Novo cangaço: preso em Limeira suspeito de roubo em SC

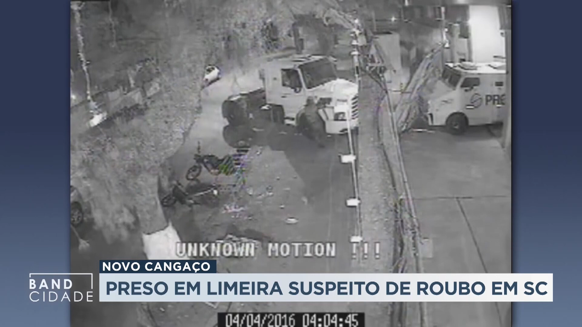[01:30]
Em 2016, a quadrilha atacou a mesma transportadora de valores, só que em Santos, no litoral paulista.